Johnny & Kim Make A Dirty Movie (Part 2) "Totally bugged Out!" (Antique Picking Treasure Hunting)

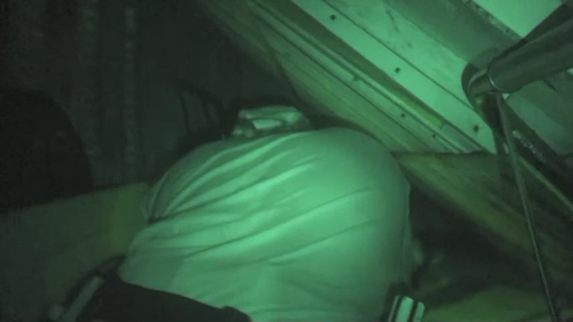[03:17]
Oh, nasty spider. Get out of here, nasty spider.
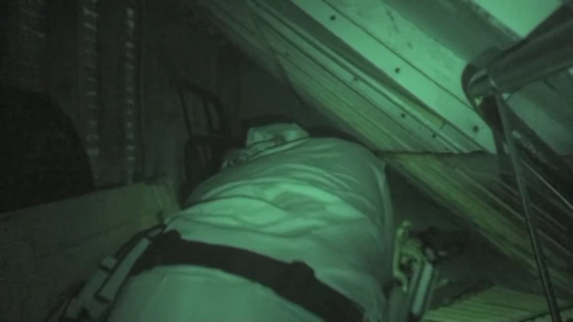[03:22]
All right. Now, we're checking the nooks and clean off this time.
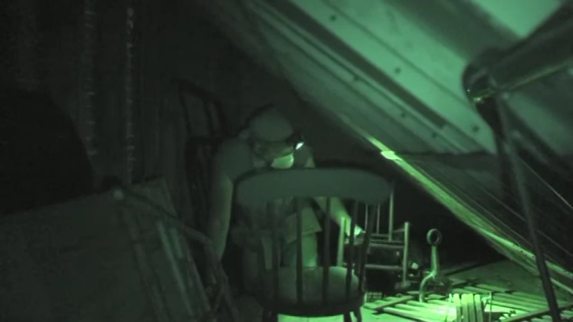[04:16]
This little thing. That's something. That's something.
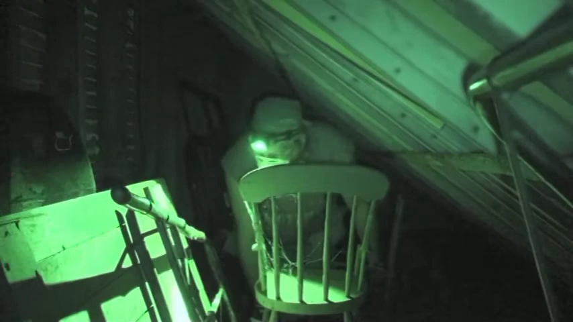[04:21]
Oh, man. It's dusty though.
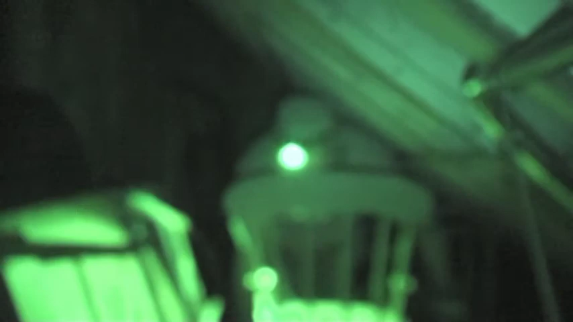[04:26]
Can you see that in the camera?
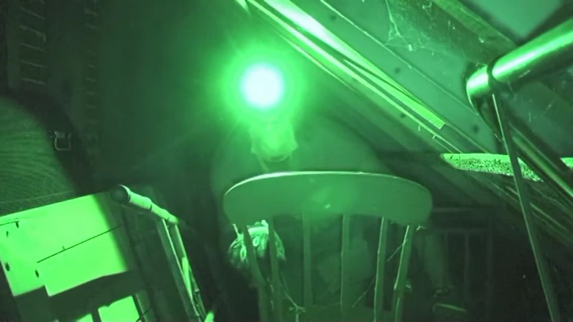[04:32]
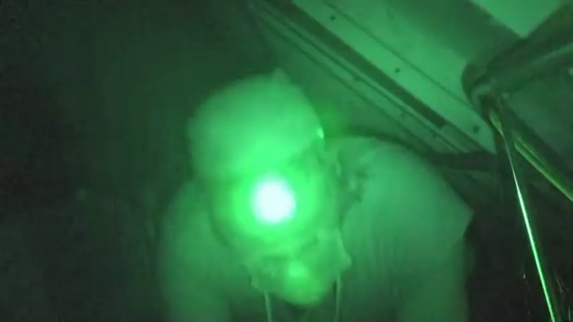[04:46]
There's lots of little crevices here.
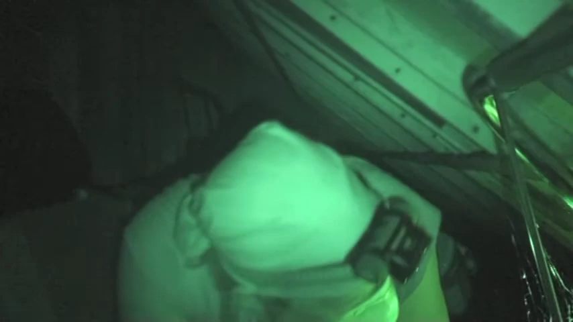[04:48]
I've got to check. Everything's out of the way.